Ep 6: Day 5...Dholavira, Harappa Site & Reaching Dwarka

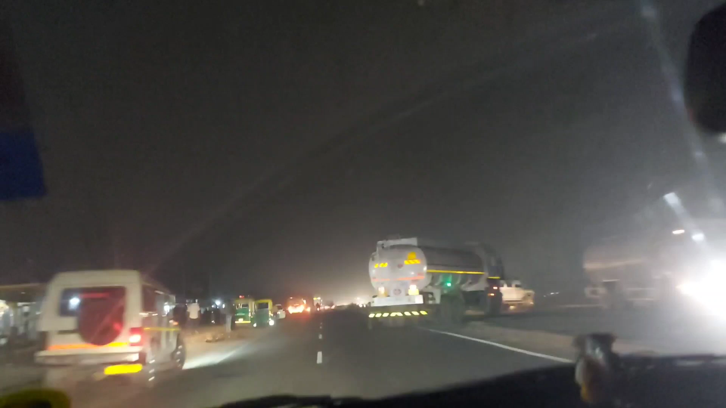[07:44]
statue of unity junagarh gir so all this would be part of the coming vlogs
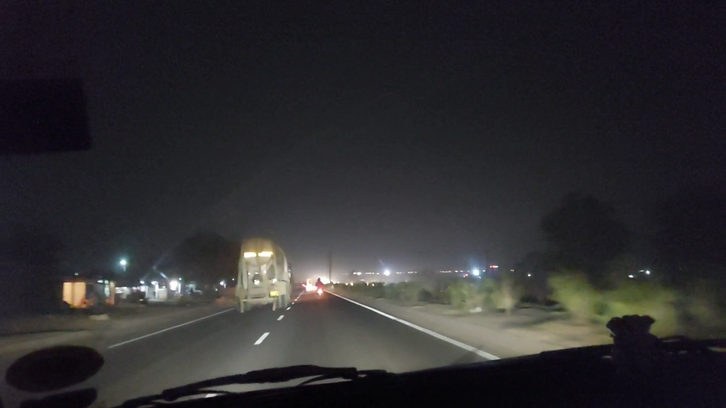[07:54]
so aag abhi time ho raha hai paune 9.00 hamei pohunchni mein late hooga paune 11 tak am hotel pochne haave dinner en route haa kyunki hamei dinner ke lihe bhi rukhenge abhi eta saadha jas ka dikha rahe so dinner ke lihe rukte rukte saadha jas ka dikha rahe hu at the hotel in dwarka and i'm sorry i could not show you